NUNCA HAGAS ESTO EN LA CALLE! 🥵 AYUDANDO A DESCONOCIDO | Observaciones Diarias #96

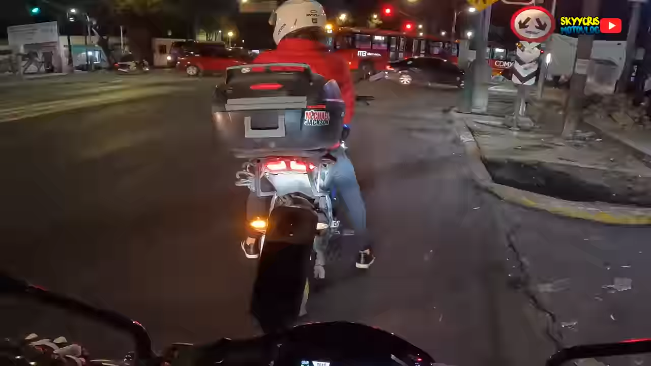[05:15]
Puro viret. Está chido tu sticker de Michael Jackson.
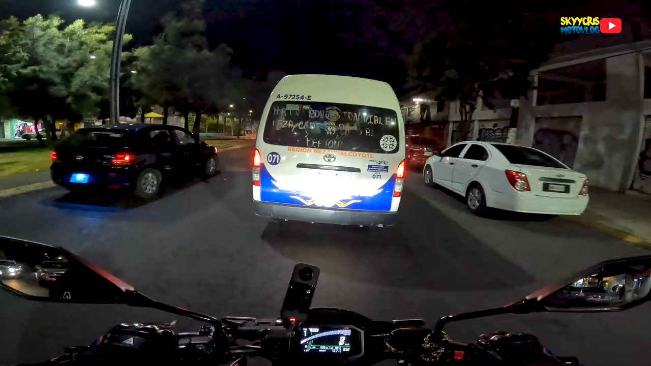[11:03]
la parte de atrás de las combis siempre va a servir de letrero para expresar sus sentimientos, para expresar lo que el conductor siente, ¿no? Pero me estoy dando cuenta que ya van dos que paso ahorita y traen el mismo mensaje. Se los voy a leer y déjenme acelerarlo para alcanzar a ver. Por una educación vial en esa, cede el paso al peatón. ¡Pala, Me acaban de dejar sorprendido. ¡Qué chido, de verdad! ¡Qué buena onda!
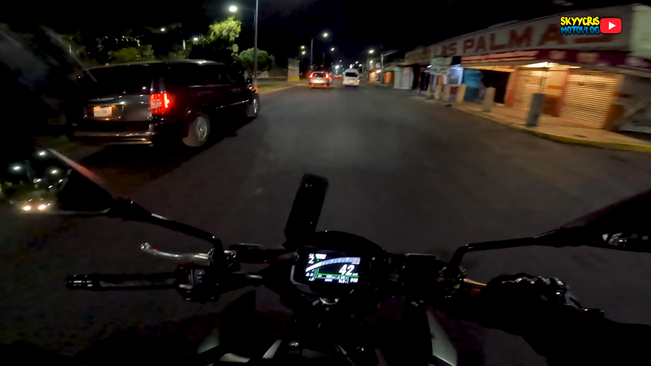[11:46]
Me gusta muchísimo. Un gran mensaje, una educación vial, cede el paso al peatón.
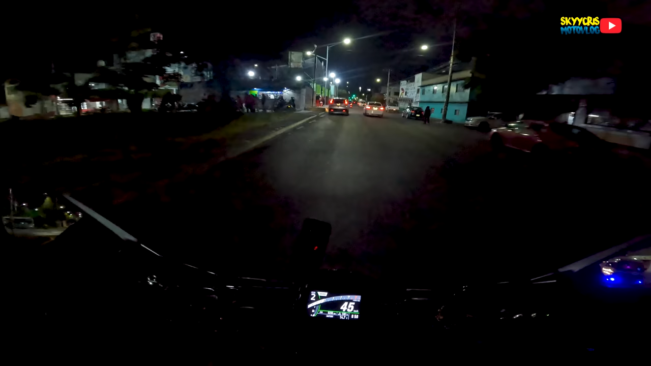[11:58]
Muy bueno, Felicidades para quien tuvo esa grandiosa idea de expresar ese sentimiento y no ponerle en paz descanse, mi amigo el pelos, o algo así. Qué bueno que se les ocurrió. Muchas, muchas gracias por hacer ese tipo de iniciativas.